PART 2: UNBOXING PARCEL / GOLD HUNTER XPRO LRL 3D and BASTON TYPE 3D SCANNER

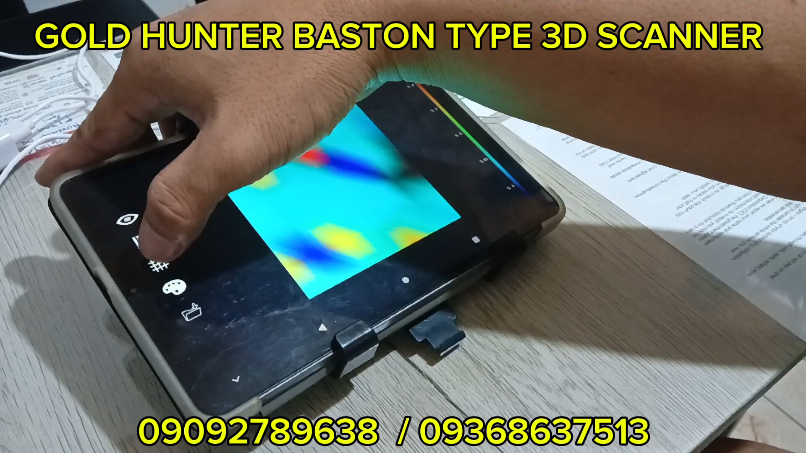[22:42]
Concrete. So, ito may binibigay siya dito ng lalim yan. So, yan lang mga katech.
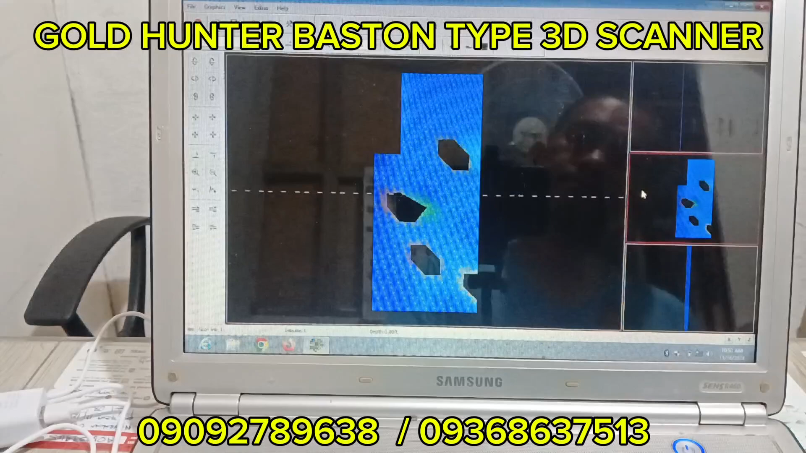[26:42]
oh. Ayan, diba? So, gumagana rin. So, maganda yung ano niya. Yung scan shot. Tapos, may live scan to, mga ka-TH. Mayroong live scan to. Dito yung live scan niya. Tapos ito.
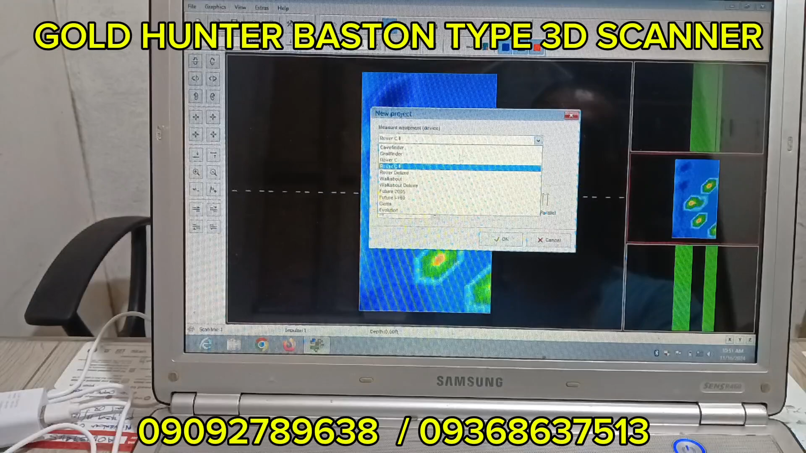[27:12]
Live scan. So yan, connected na siya, no? So gaganon mo na siya.